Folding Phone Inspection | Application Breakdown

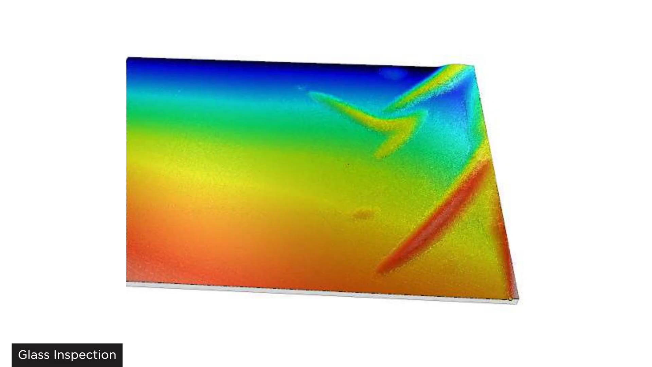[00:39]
GoCator 5512 can see through the top layer of glass and identify foreign bodies and bubbles between the layers.